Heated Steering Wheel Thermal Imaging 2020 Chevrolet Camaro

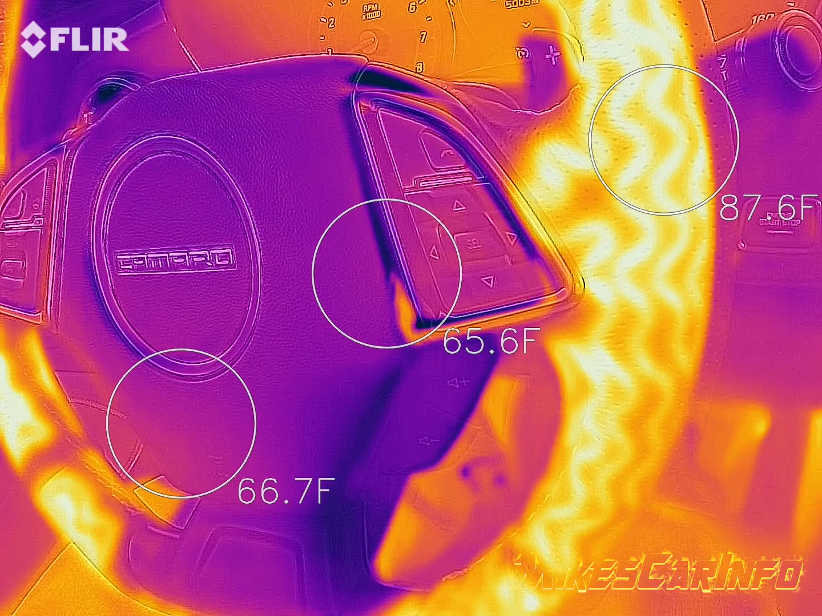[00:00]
check it out. You can actually see the heating elements in this heated steering wheel.
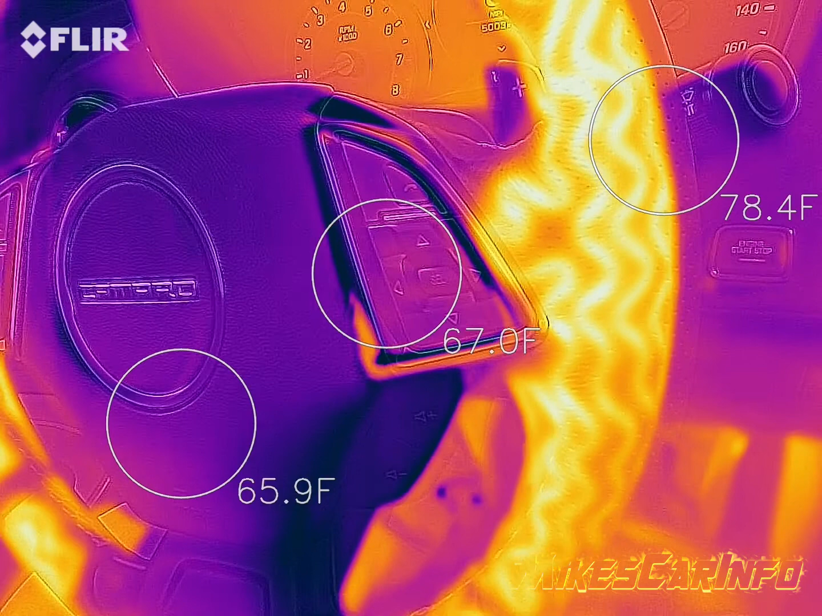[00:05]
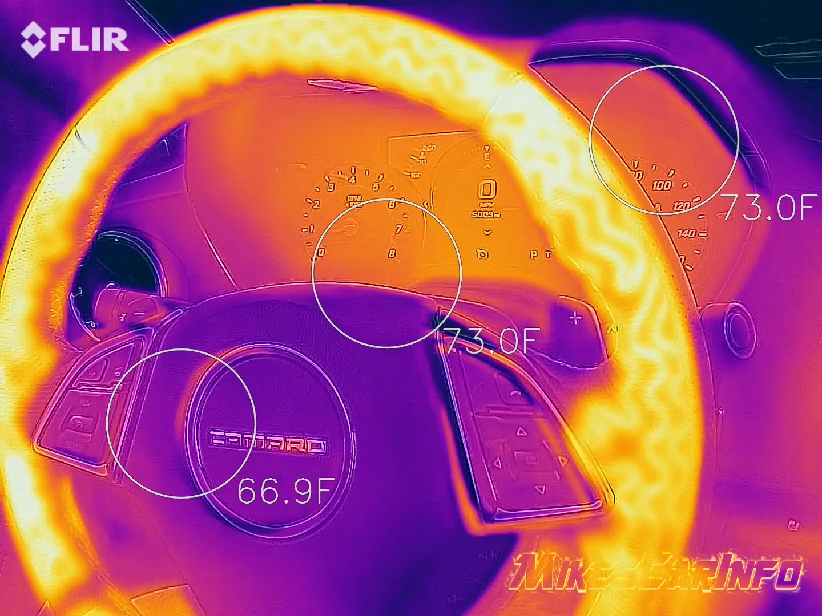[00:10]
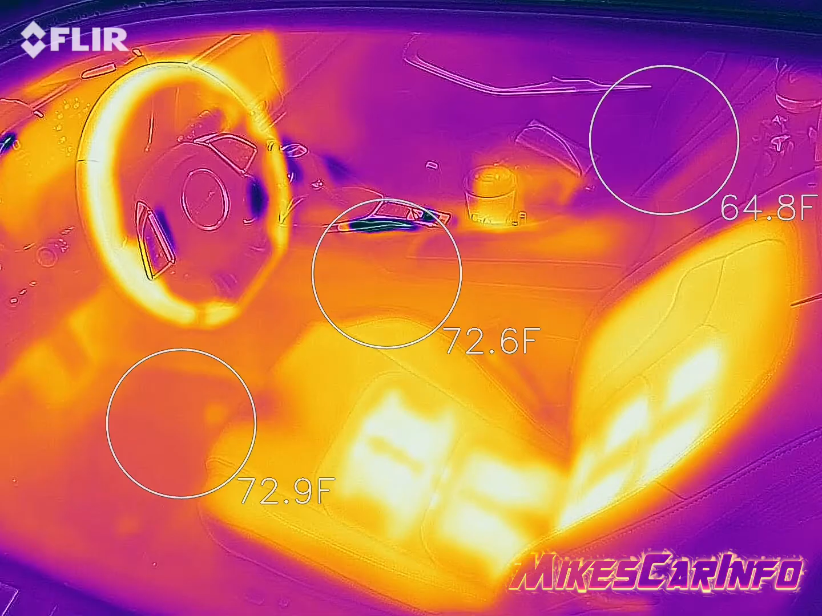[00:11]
There's the heated steering wheel, and there is the heating elements in the heated seat.
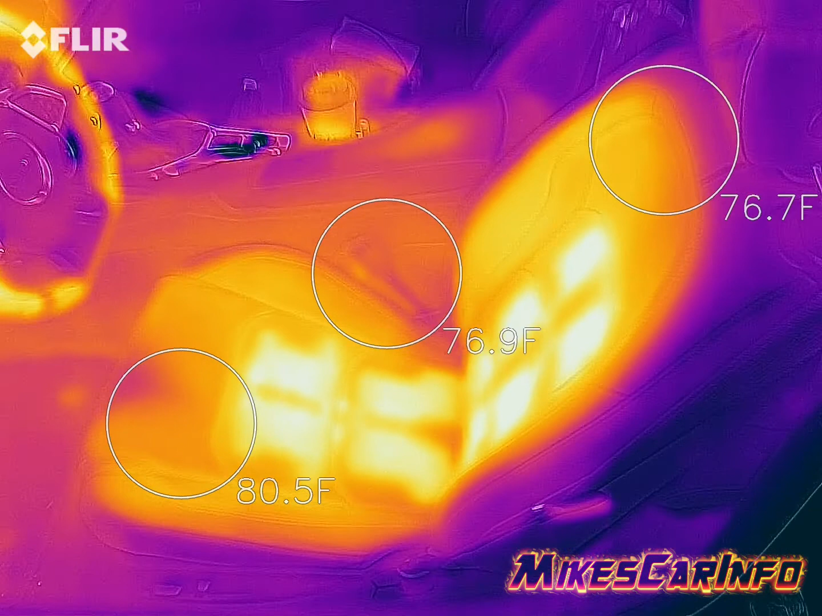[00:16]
So you notice that it's in the back and the bottom,
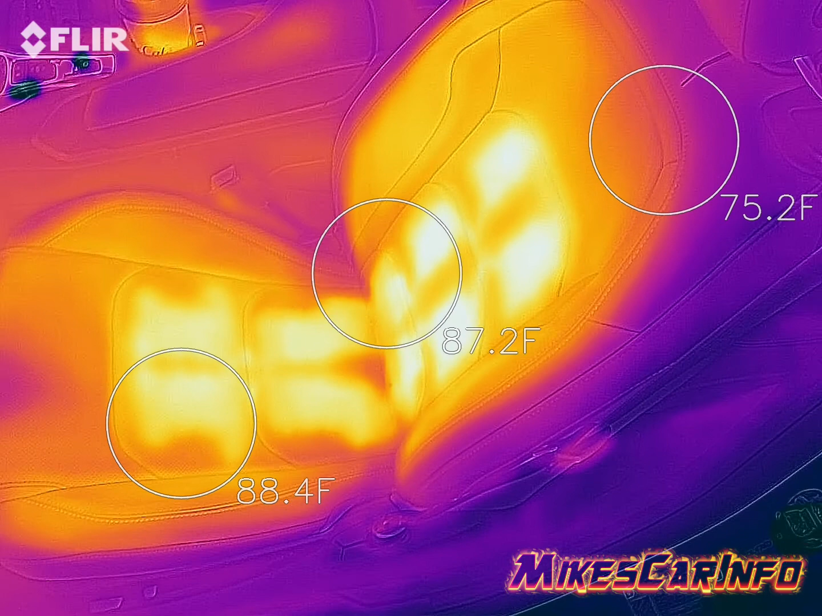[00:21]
but not the complete seat, just in the center portion.
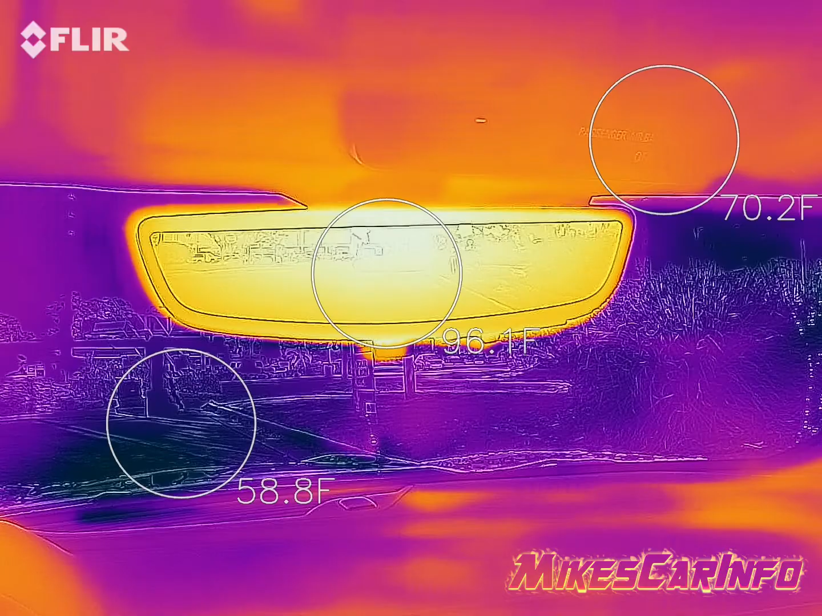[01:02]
This rearview camera screen gets quite hot.
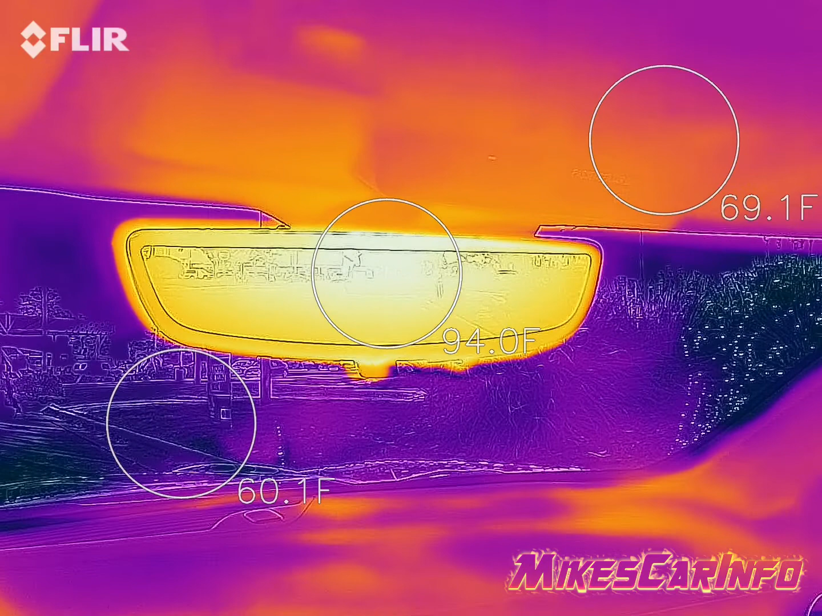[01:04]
I was adjusting it when I was using the mirror earlier, and I felt some heat coming from the mirror.
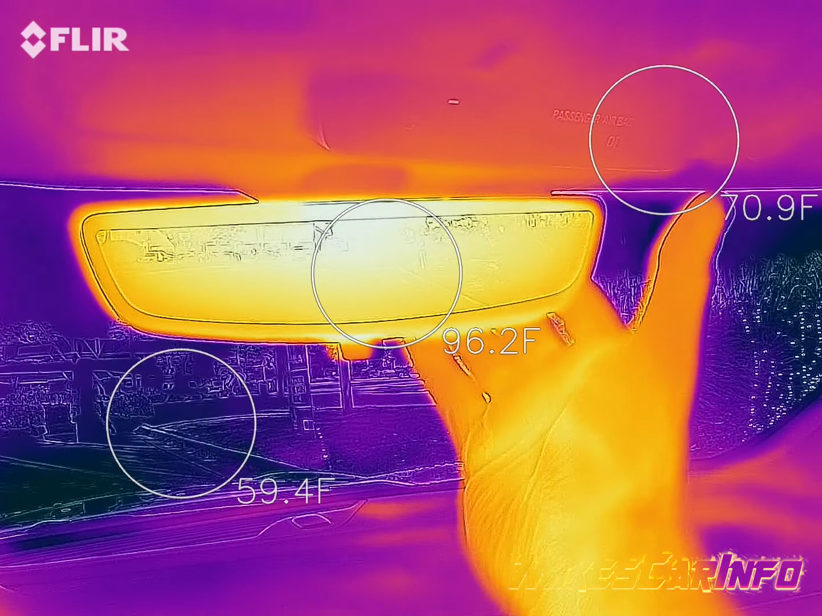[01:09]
And apparently, this screen generates quite a bit of heat.